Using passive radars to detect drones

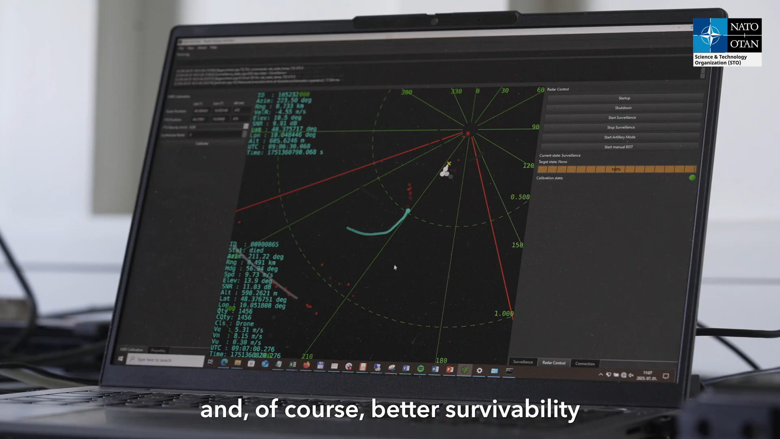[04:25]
They have a good surveillance capability and of course better survivability in battlefield than with the traditional or conventional active radars.